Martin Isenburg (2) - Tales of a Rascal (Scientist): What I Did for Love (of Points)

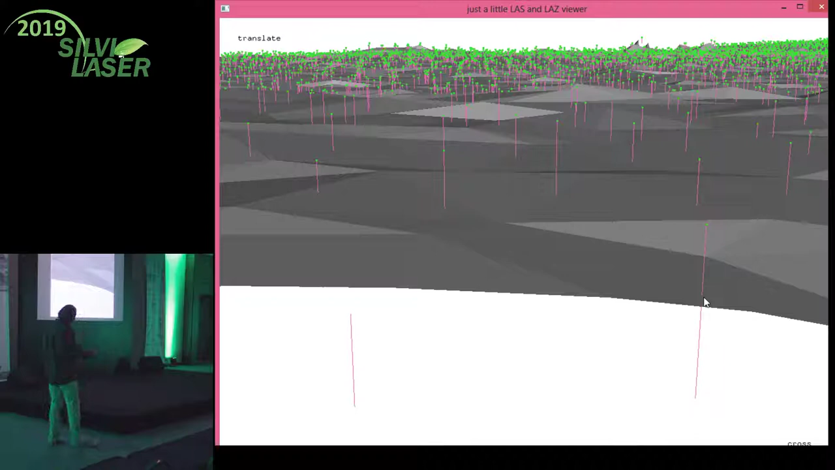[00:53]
rice classified and you have a 20 centimeter flight line misalignment then you get a pincentile 80 you know at the
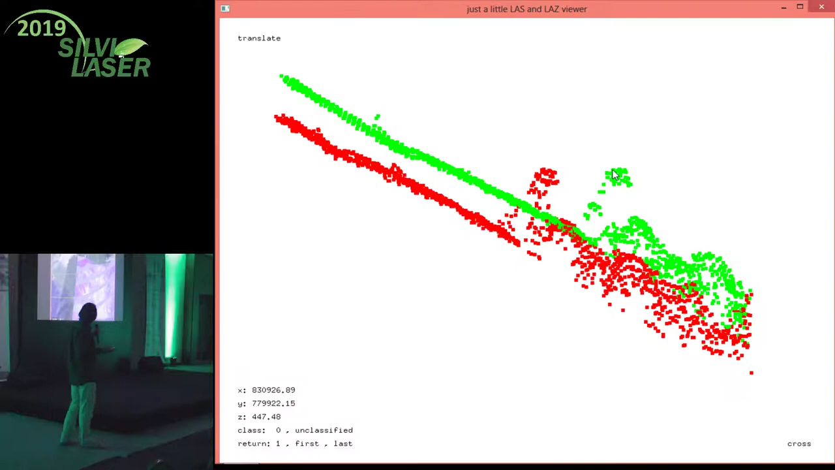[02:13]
yeah the the quality check was always an issue there were huge misalignments often and if you look
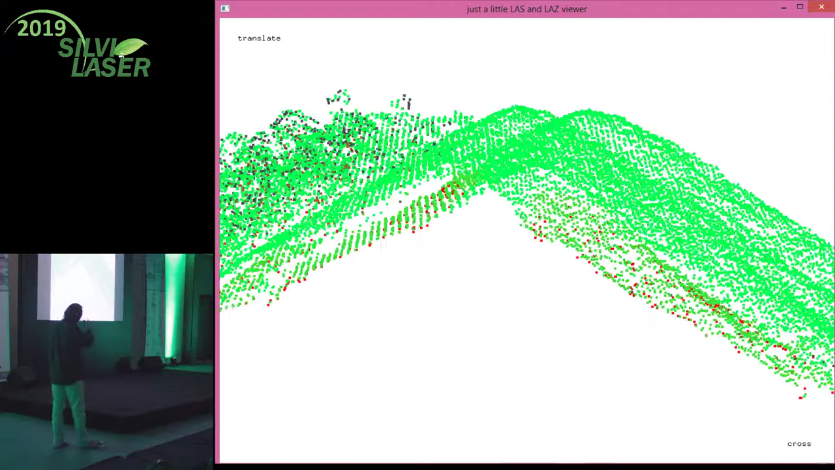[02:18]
for dangerous mountains and you have the same mountain top twice then half the mountain turns into
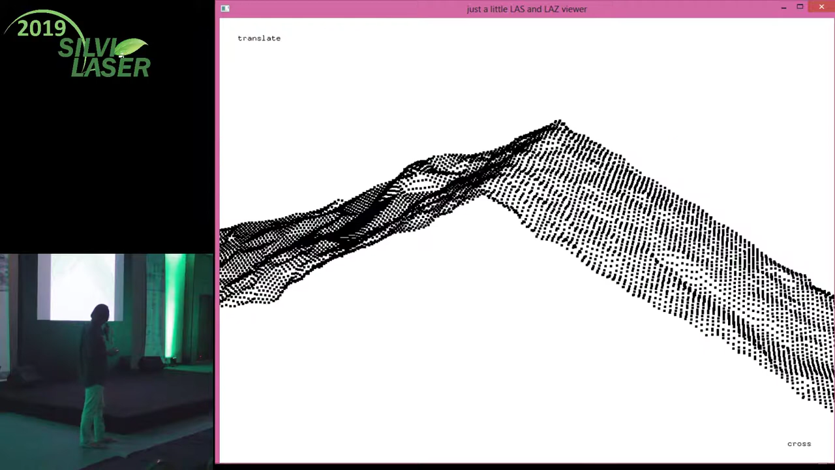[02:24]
vegetation and you get this mountain which doesn't exist but it looks like it's covered by solid vegetation
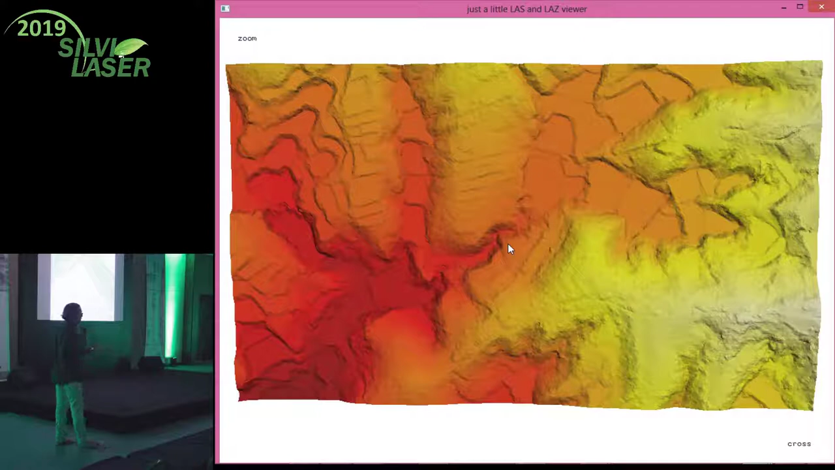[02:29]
so it's not dangerous mountain when in fact it might be a dangerous mountain slope for landslides and also the topography of the terrain you know if you have these two versions and in the use them at the same time
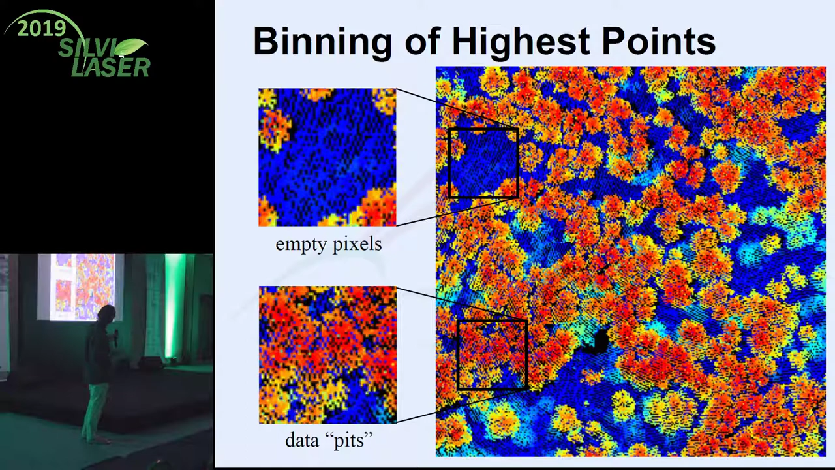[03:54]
the you know the points a bit bigger you still get pits and you can interpolate but you still get pits
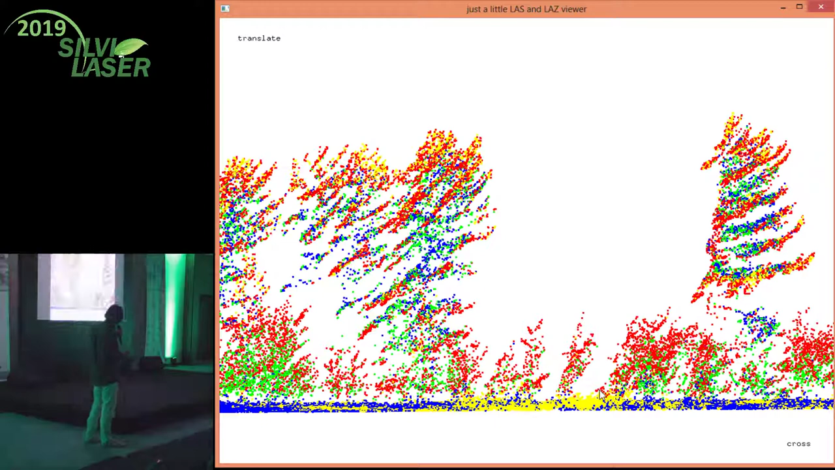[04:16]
there in China and she told me look sometimes the canopy does a really funny thing when you normalize in steep slopes
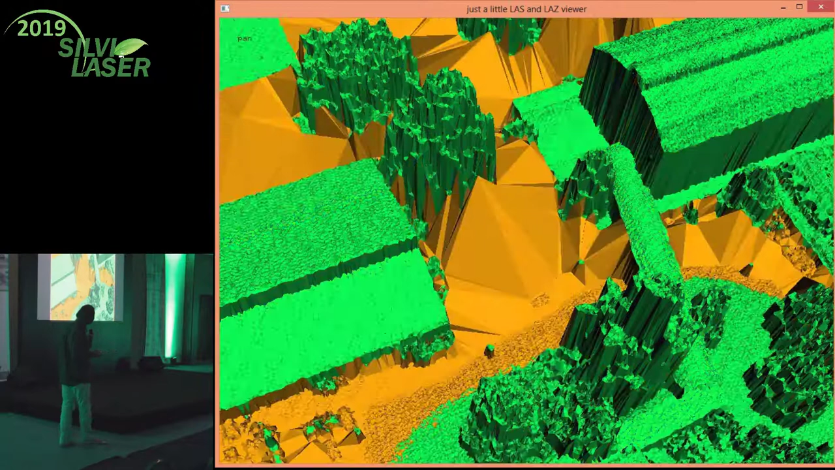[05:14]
these points and then you get the spike free tin which compared to a first
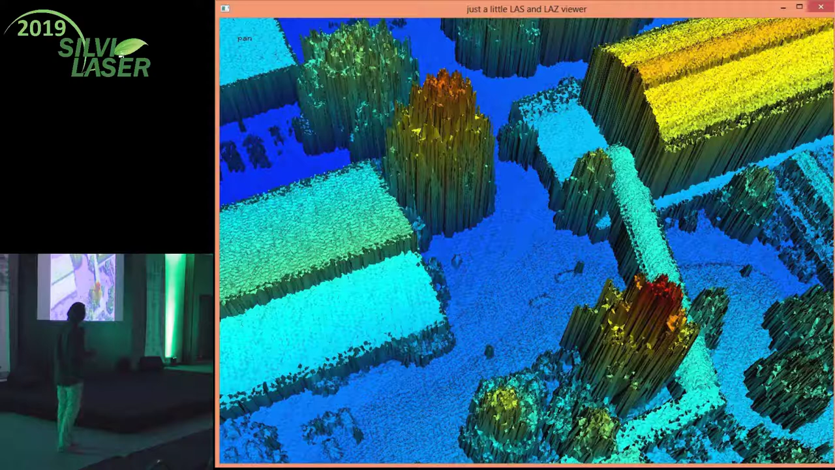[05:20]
return tin looks a lot nicer and and then I made a little silly ad campaign for this new algorithm and nobody knew what was going on because we did not
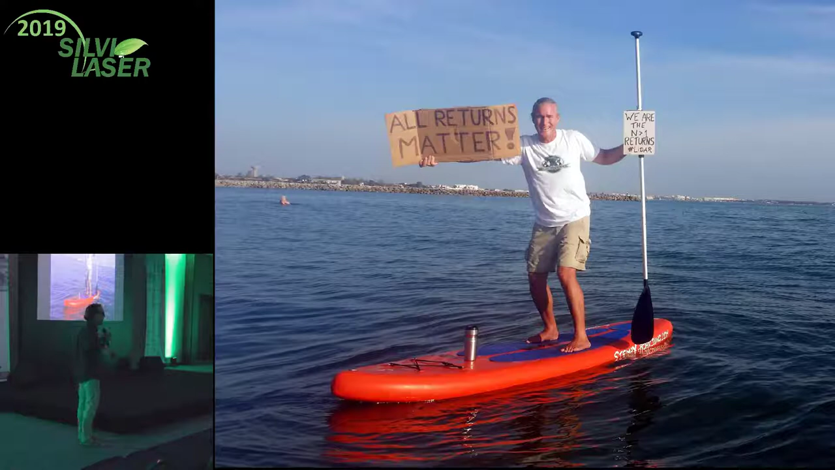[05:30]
only use the first return we used the returns that made the right kind of top surface and also in the English released data this
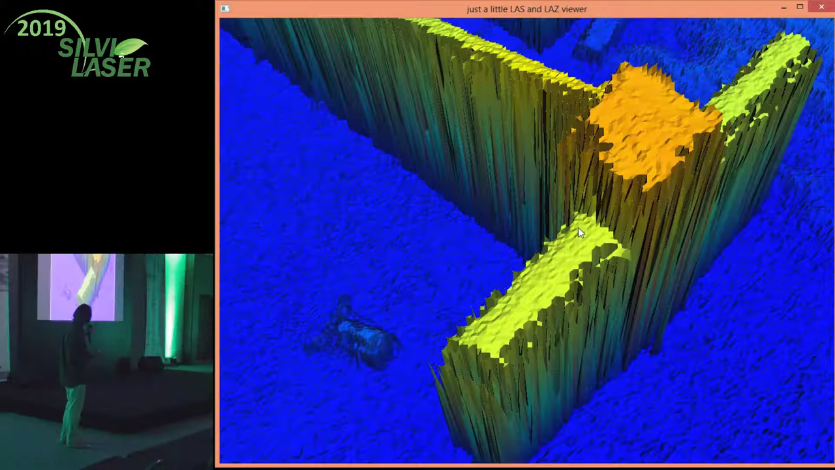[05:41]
was a DSM they released and they also released the LIDAR so I was able to run the algorithm and also for building edges where the laser looks under this makes a
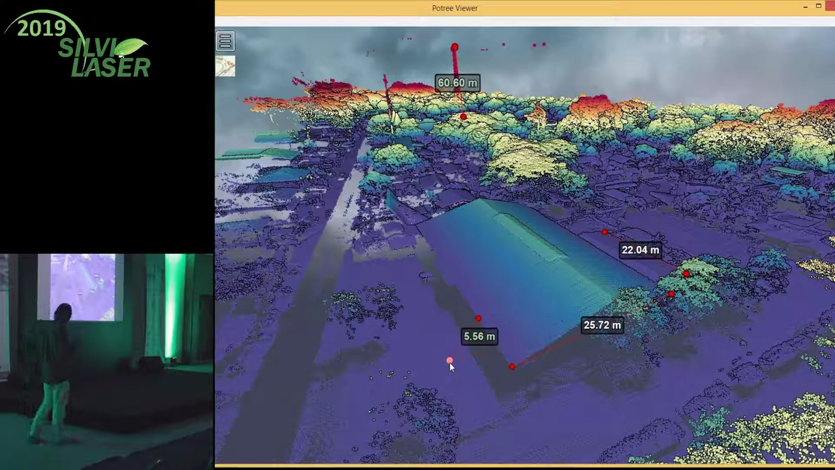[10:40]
from other people the trajectories were fit there was a random guy I don't know him Louis something he he really sent me the final files because they were completely messed up before the raw data is available if you want to
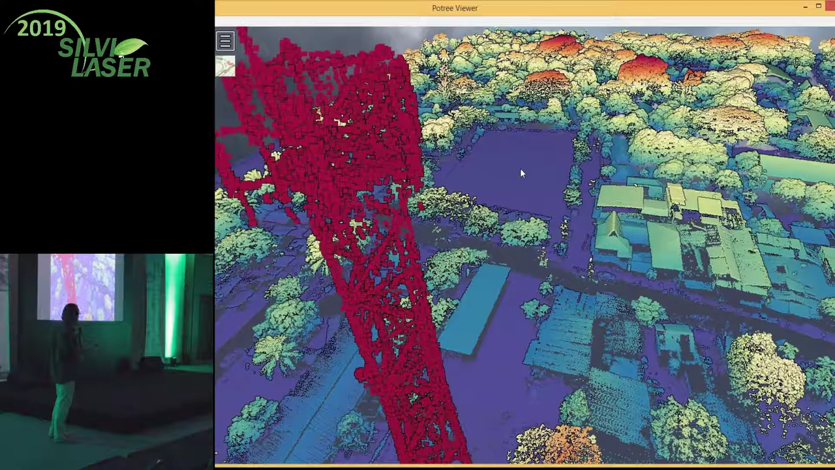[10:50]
see what went wrong and we also did a mobile scan and I was actually able to use the mobile scan already a little bit because my neighbor he
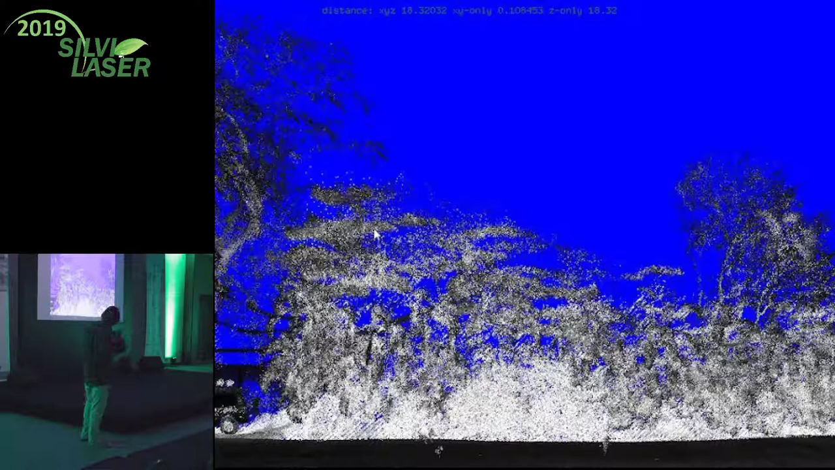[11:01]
had a green fence this is about eight nine meters high these trees these are almendros trees that were always used by the monkeys on the monkey route and the neighbor cut down the trees and put a concrete wall there now that concrete wall raises the noise raises the heat
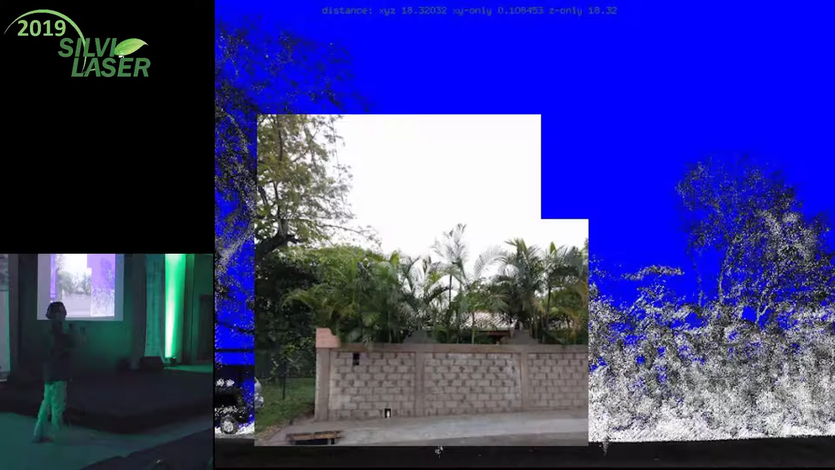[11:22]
and it completely cuts the the the you know all these crabs used to come out of this this the root structures it's all gone but I at least documented it and I thought okay this is this is kind of working yeah I was able to document something now I really need to process this a truck lighter more but unfortunately an apple fell onto my laptop and destroyed all my initial results because the hard drive broke so I have to redo it it set me back a few weeks but that's what I will do after this conference when I go back to Costa Rica